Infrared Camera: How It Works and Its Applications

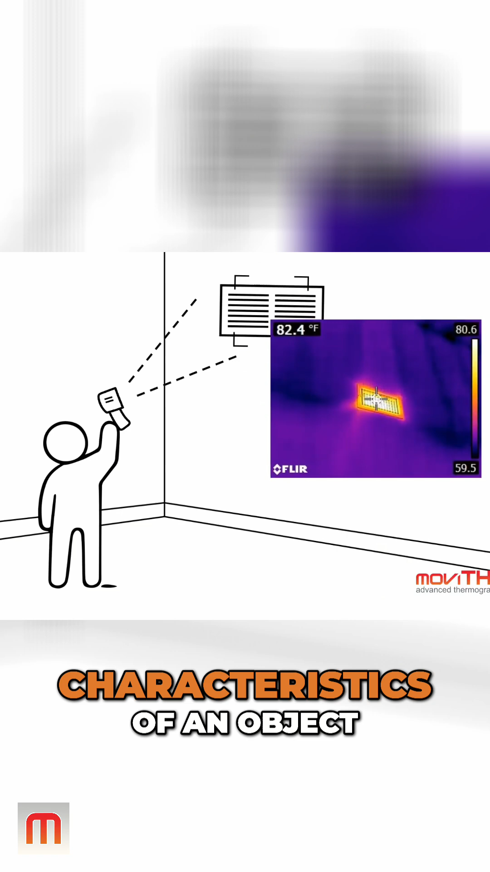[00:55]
On screen: spot 82.4°F
allowing users to see and measure the heat characteristics of an object or process to assess its condition.